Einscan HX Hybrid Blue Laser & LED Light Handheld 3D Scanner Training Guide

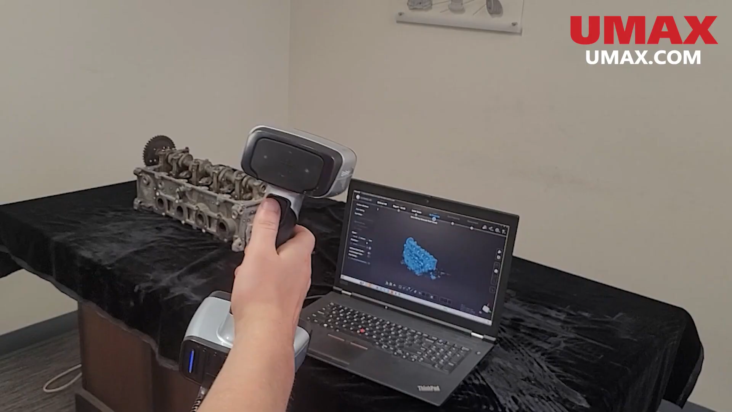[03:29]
The up and down buttons control the zoom. Optimized point clouds will increase accuracy at the cost of processing times. This is recommended for scans larger than 800 millimeters.
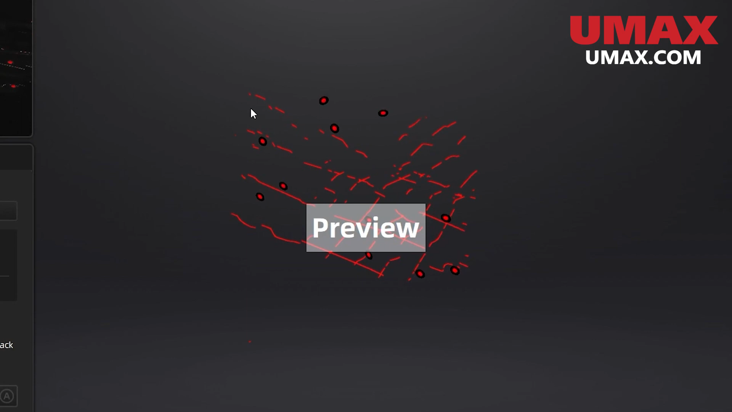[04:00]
Remember that your scanner should be able to see at least four markers at all times or else you will lose tracking. Also while the HX can see both six and three millimeter markers it recognizes the six millimeter ones much easier so keep this in mind when choosing your markers.
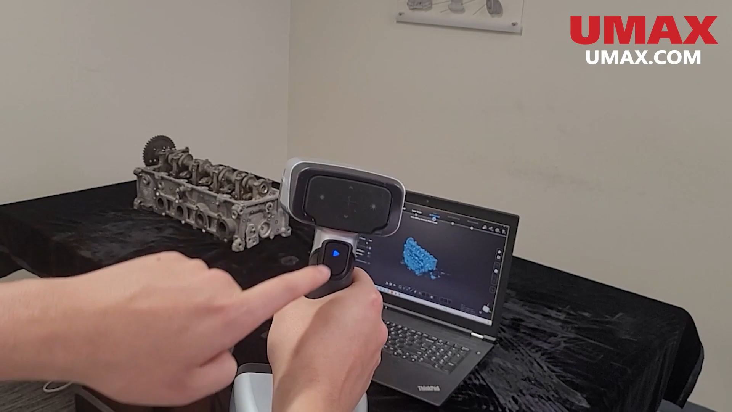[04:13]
Press the play button to begin preview mode.
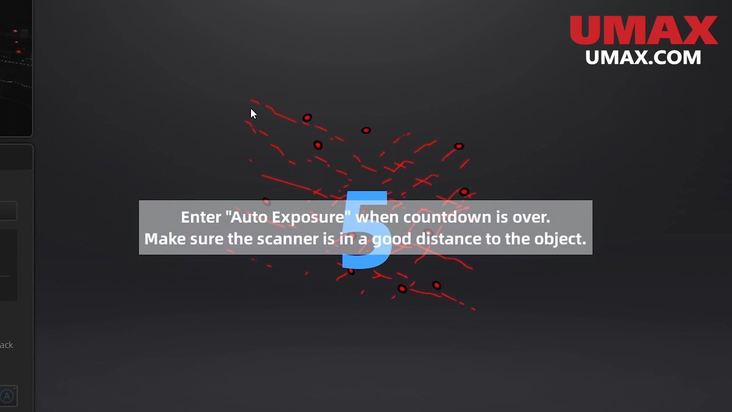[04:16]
If you have auto exposure on hold the scanner still aiming at your subject until the brightness has been set automatically.
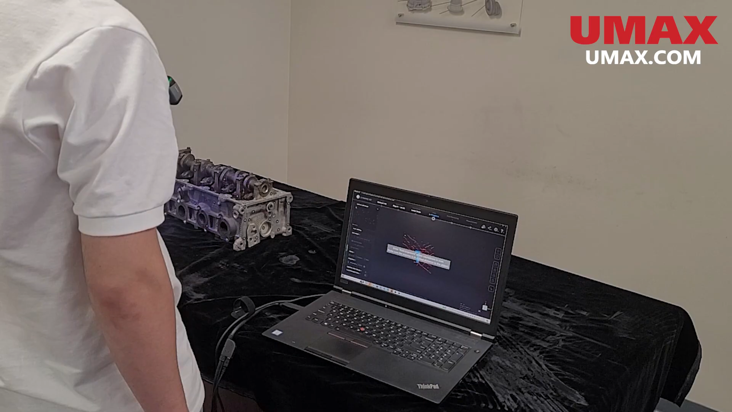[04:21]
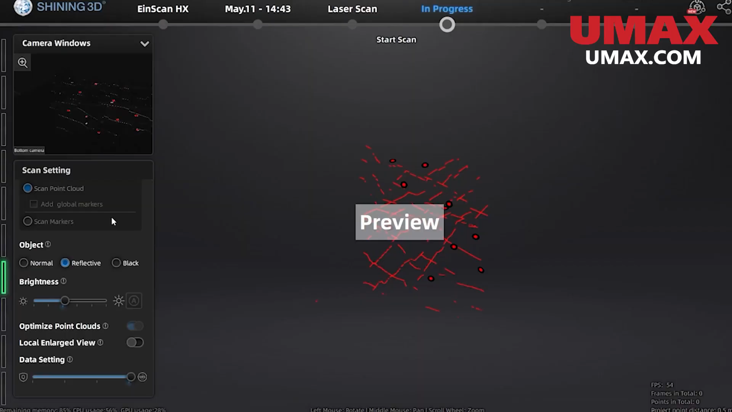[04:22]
Once you're in a good starting position press the play button again to begin scanning.
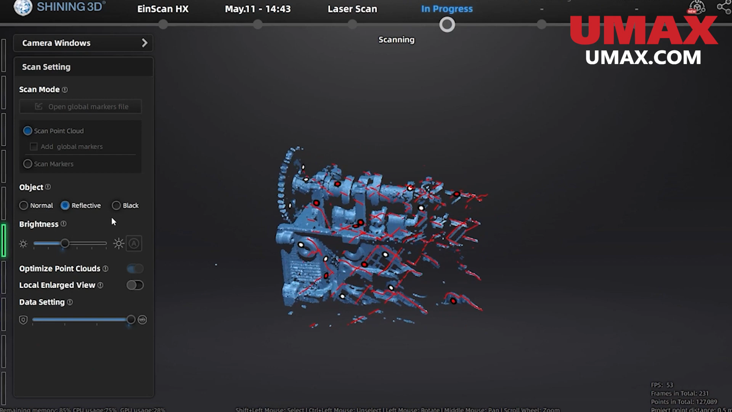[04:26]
Make sure to keep an eye on the distance indicator to the left of the screen to make sure you aren't too close or too far from your subject.
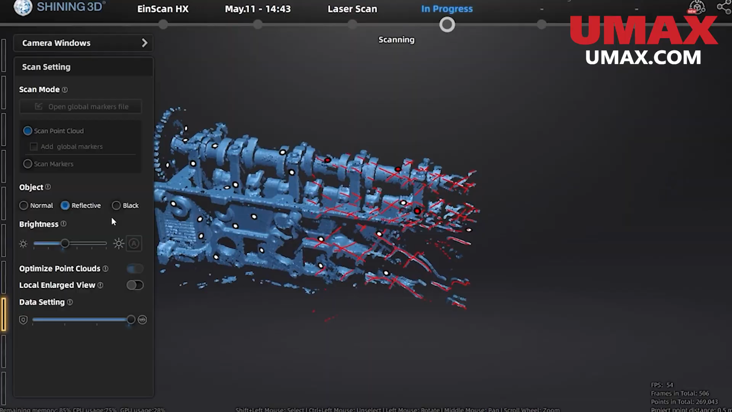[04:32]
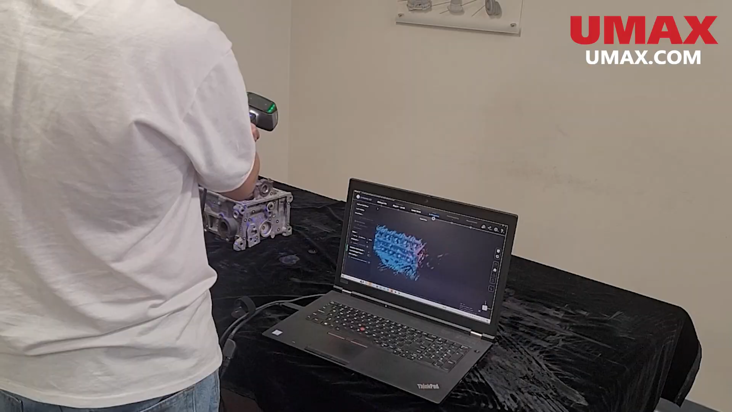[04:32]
The colors on the scanner itself will also indicate your distance. When going around sharp corners make sure to go slow and steady and keep your distance.
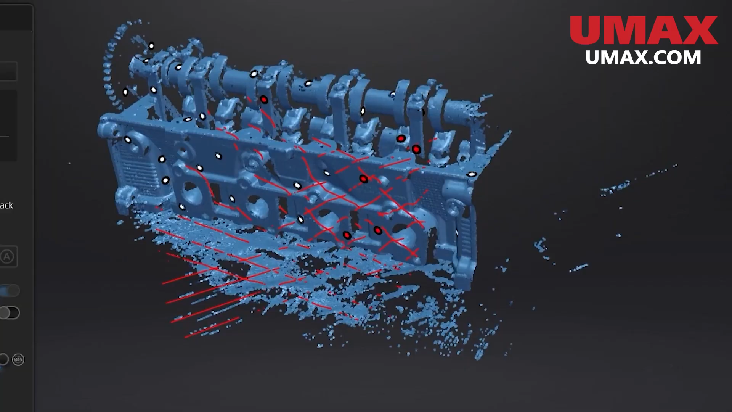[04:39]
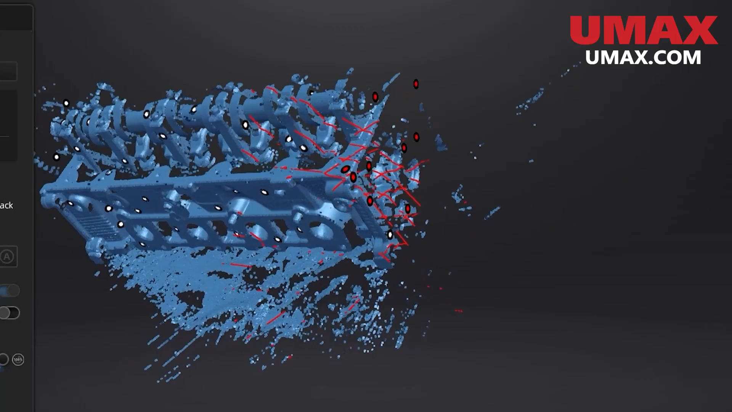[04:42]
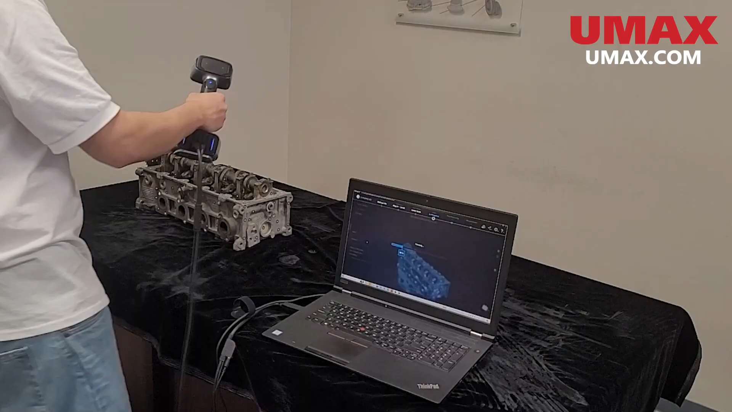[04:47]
Once we have everything we need from this angle we
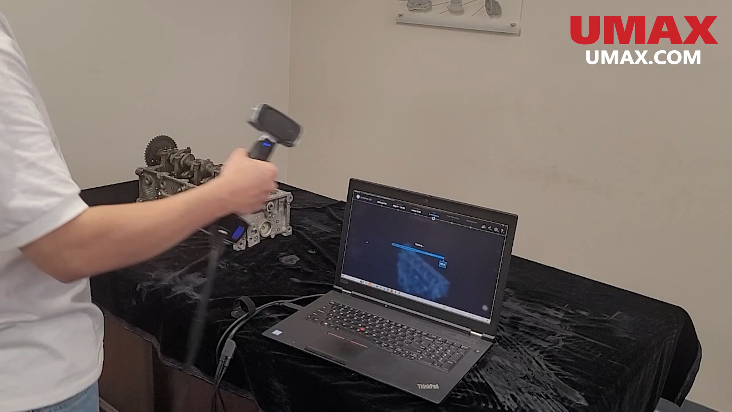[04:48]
can press the play button to pause and move our subject.
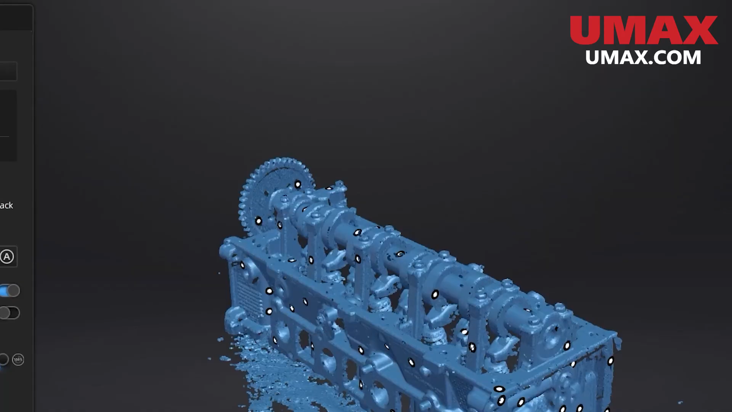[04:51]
Then we can continue from our new angle.
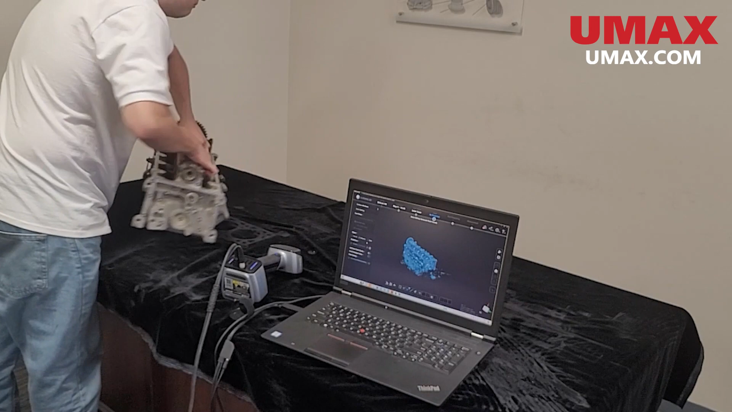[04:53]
Make sure to start from a part of the object that you have already scanned.
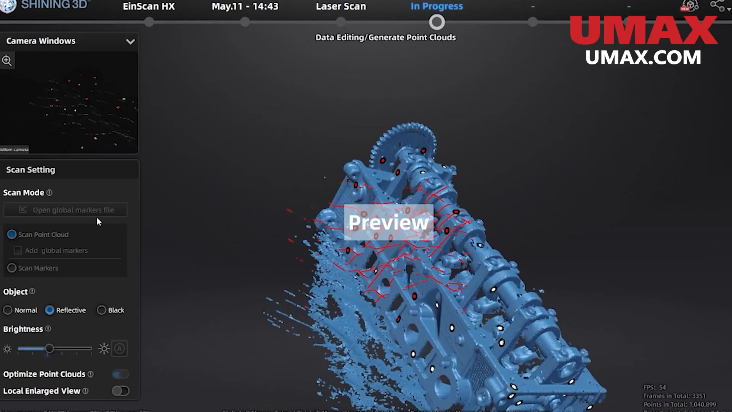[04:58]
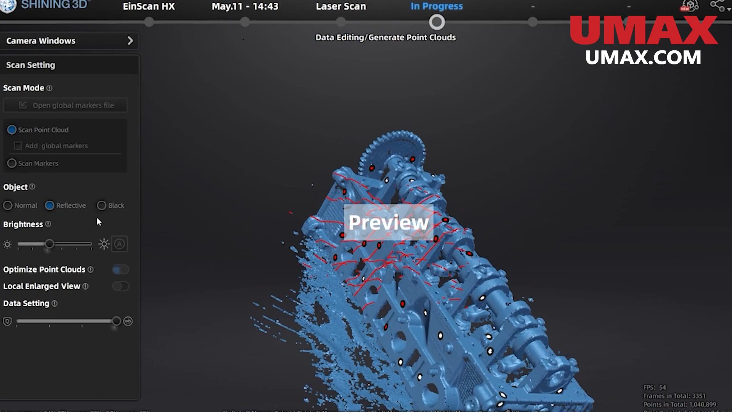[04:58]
Now that we're done with that let's talk about data editing. When we aren't scanning we can make changes to our data using the tools at the bottom of the screen.
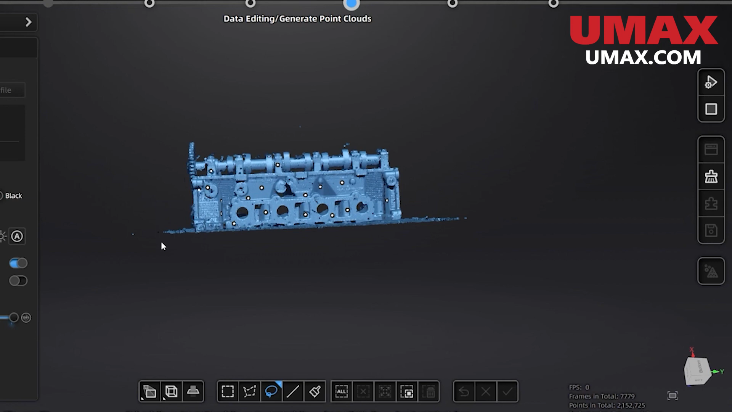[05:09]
I like to use the lasso tool to select data I don't want and delete it. To do this select the tool and hold shift and drag. The other selection tools work in a similar way.
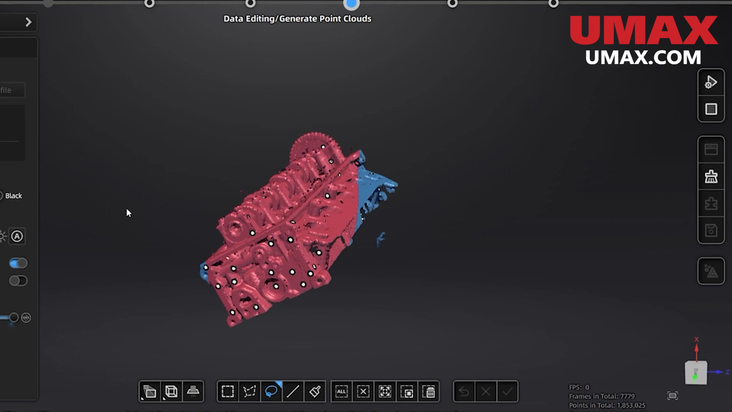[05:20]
There is also connected domain which will select all data connected to the data currently selected.
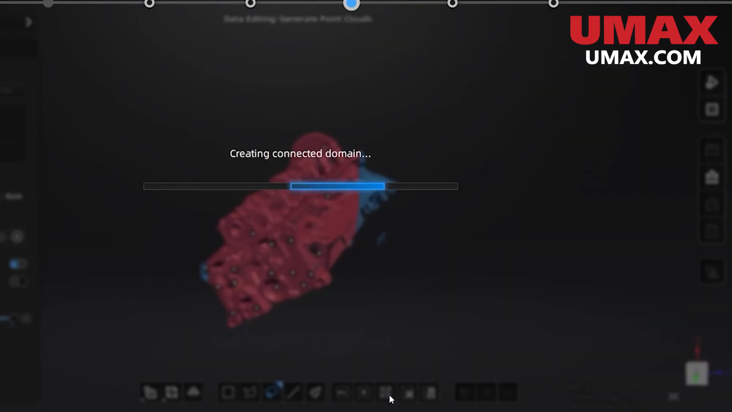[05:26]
This is very useful for selecting entire objects easily then inverting the selection and deleting all the garbage data.
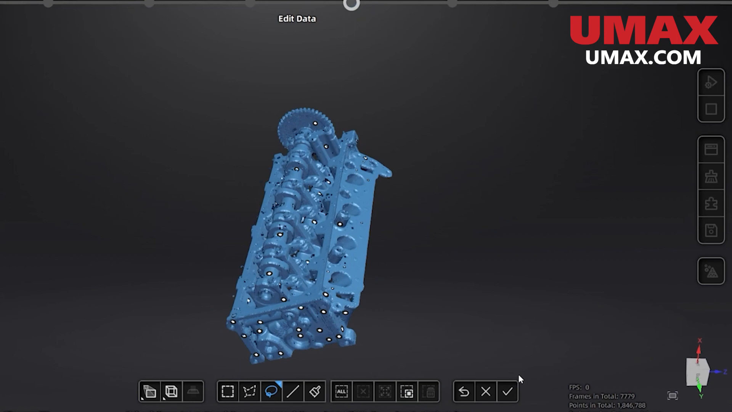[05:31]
There is also a cutting plane tool which will create a flat plane either by drawing a line selecting data or selecting markers.
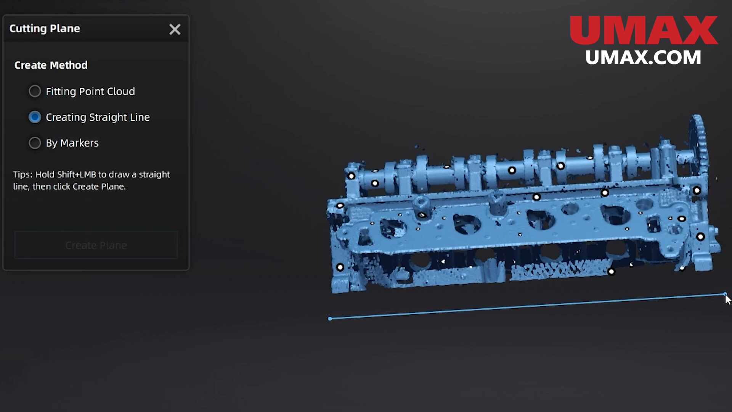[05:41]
Drawing a line selecting data and markers are all controlled by shift dragging of course or shift clicking.
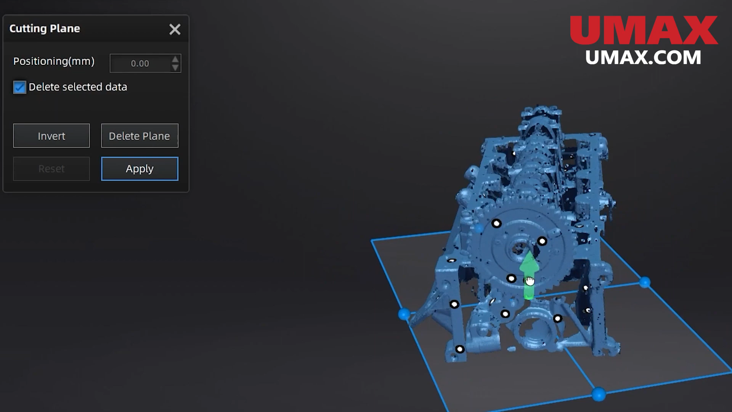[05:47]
This plane will automatically delete any data under it and can even be kept around to automatically
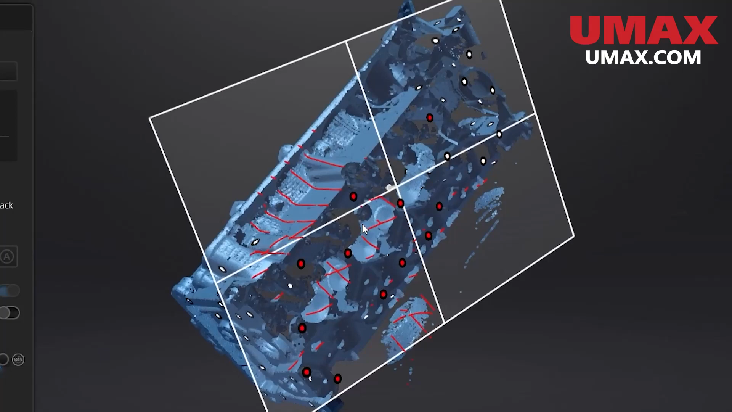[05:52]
not capture any data under it while scanning as well. This plane can also be deleted or moved as you like.
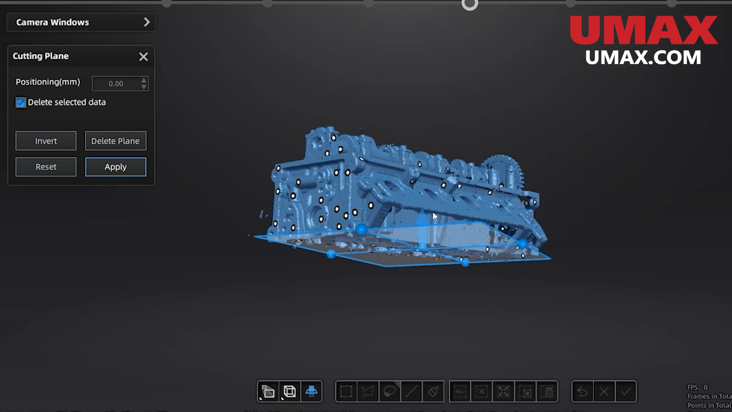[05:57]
When we're done editing our data we can press the check mark to confirm our edits or if we made a mistake we can press x.
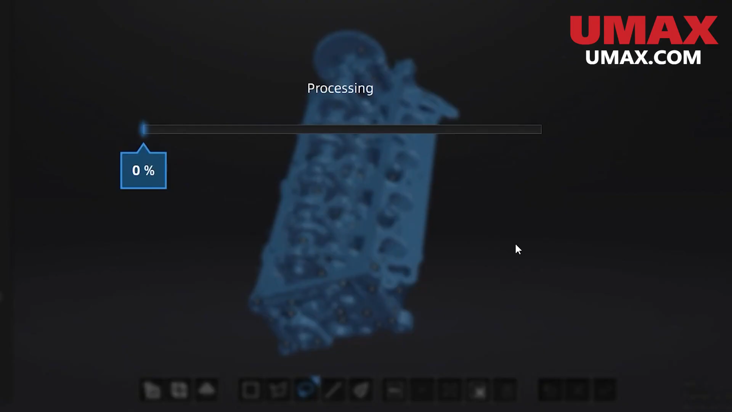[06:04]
We could spend a little bit more time making this scan look
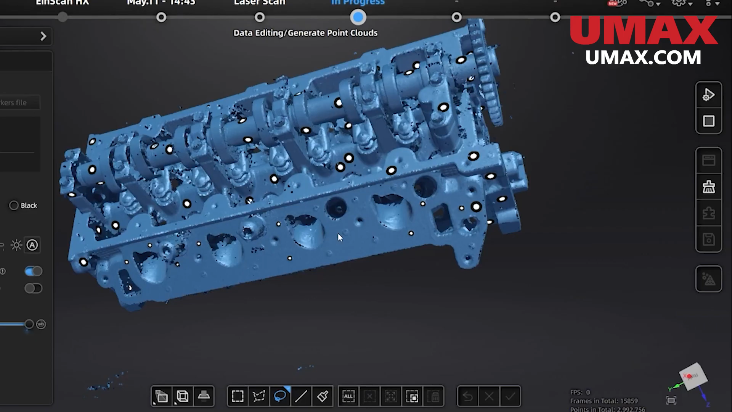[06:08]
better as we're missing some parts but let's just say that we're happy with this.